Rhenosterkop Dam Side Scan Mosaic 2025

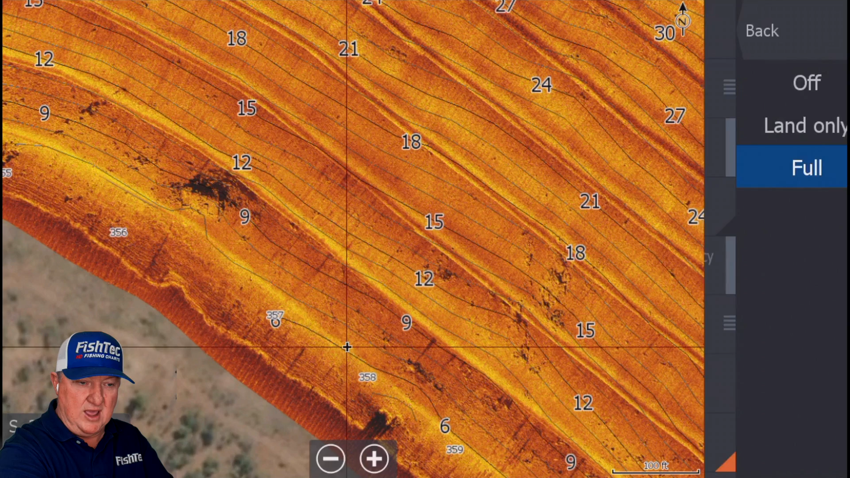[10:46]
then we use this as a switch between these two so basically when you're using the chart you're going to flick between these two
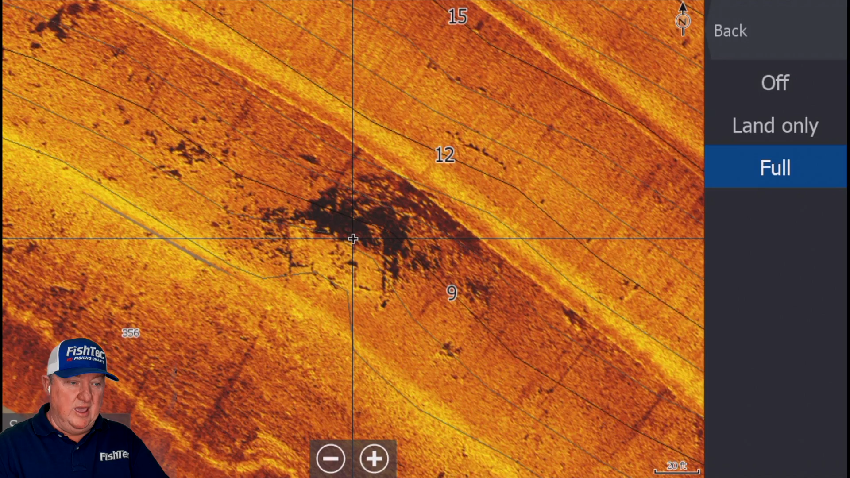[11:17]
we remove the native region and that's why we get these incredible incredible charts
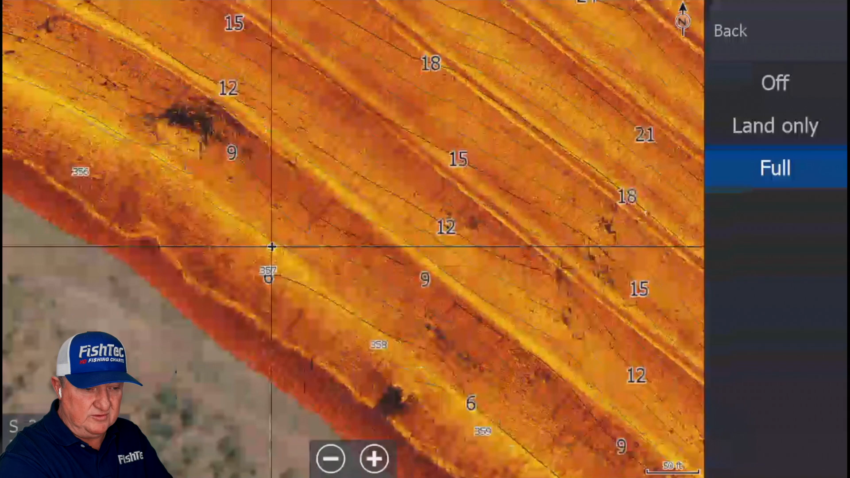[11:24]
so yeah a lot of things um that again i've put the photographs in here uh
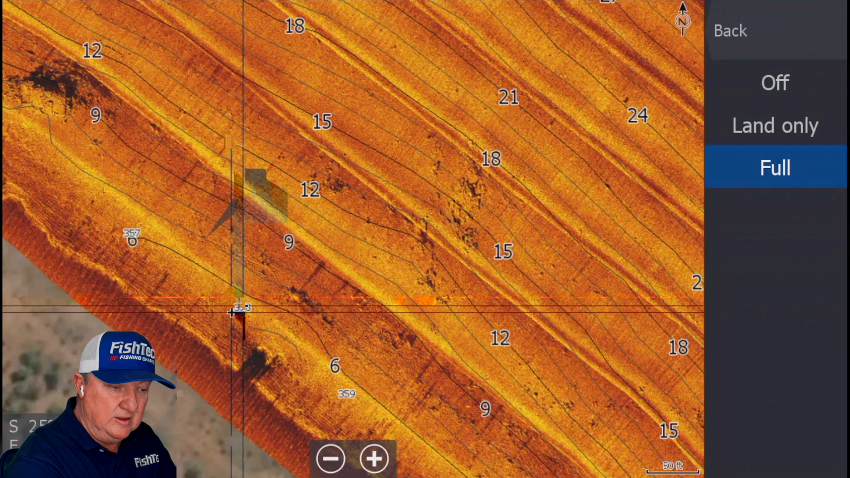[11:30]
for the entire dam so there they are there beautiful beautiful beautiful uh